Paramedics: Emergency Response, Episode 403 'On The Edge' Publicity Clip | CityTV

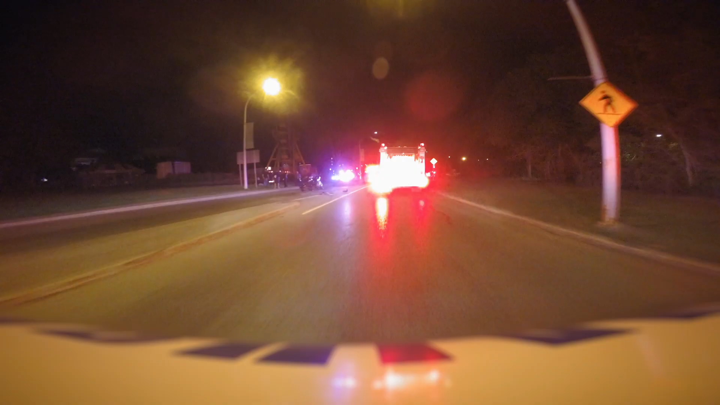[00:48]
When we arrive on scene, we see a very damaged three-wheeled motorcycle.